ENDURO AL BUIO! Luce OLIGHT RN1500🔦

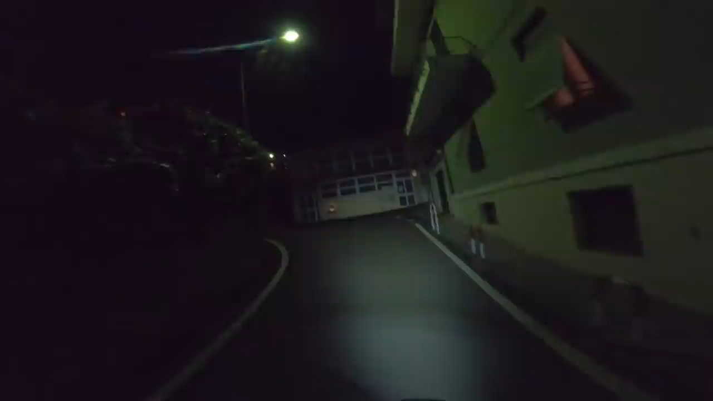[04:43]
vediamo un po com'è per adesso una cosa certa andare di notte fa freddo specialmente l'inverno però dai che questa salita sale un bel po e ci
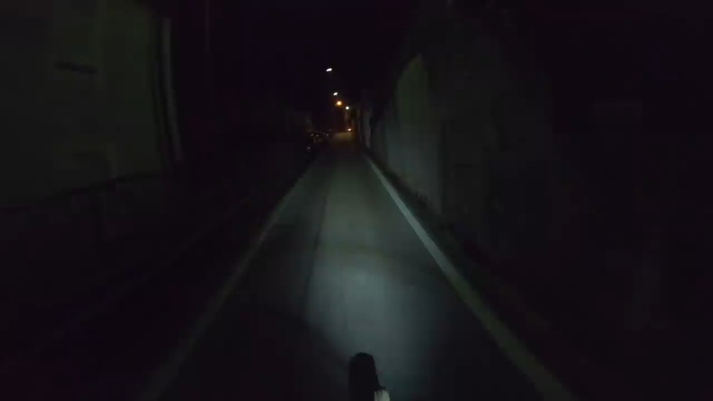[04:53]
scaldiamo bene adesso ci sono un po di luci però questo è quello che si vede con la luce o light
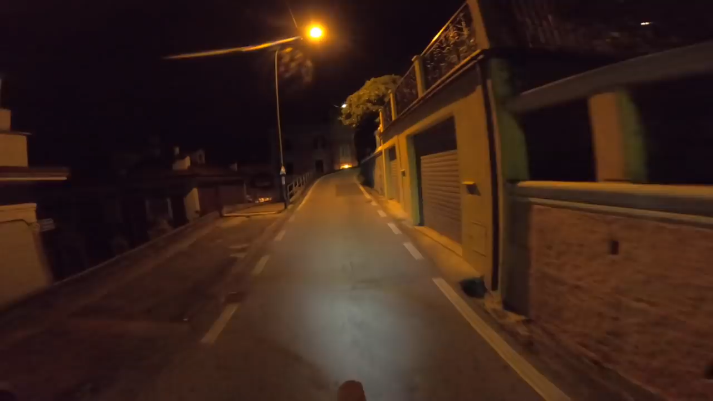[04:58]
così al minimo così al medio e così
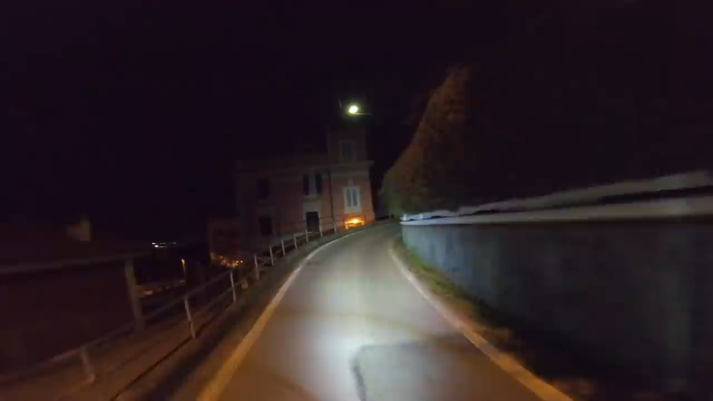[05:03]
e al massimo direi che per adesso andiamo al minimo la batteria ci scritta che dura parecchio fino a 12 ore perché non dovrebbe
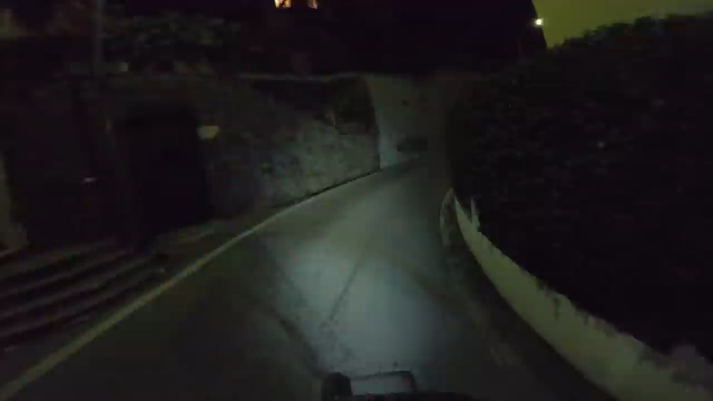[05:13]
dare problemi con tipo di giro bene sono arrivato in cima
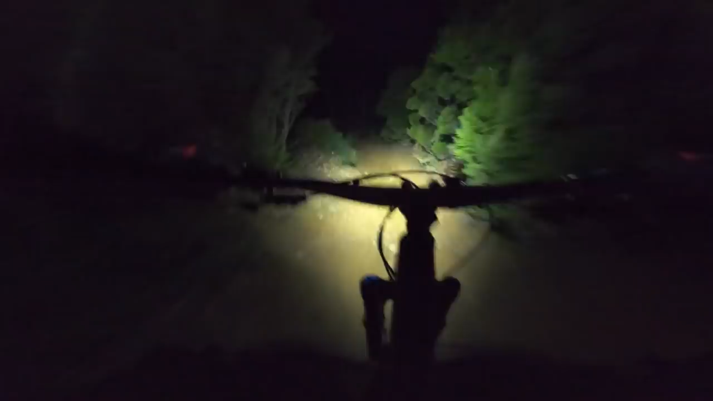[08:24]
direi che sul casco è ancora meglio perché vedi anche dove stai andando e dove punti tu con la testa come direzione quindi tanta roba